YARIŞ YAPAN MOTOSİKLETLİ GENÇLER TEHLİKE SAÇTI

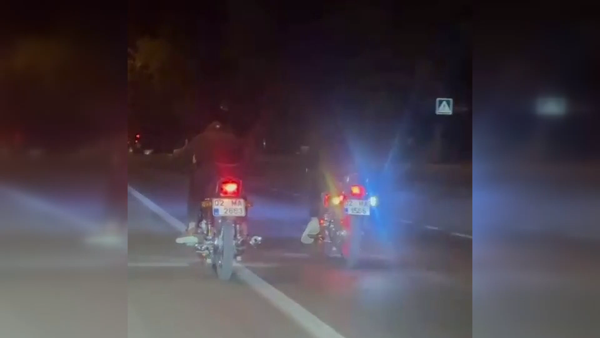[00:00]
Adıyaman'da motosikletlerle yarış yapan iki genç canlarını hiçe saydı. Adıyaman Atatürk bulvarı üzerinde yabancı uyruklu oldukları öğrenilen iki gencin motosikletle birbirleriyle yarış yapmanları cep telefonu kameralarına yansıdı.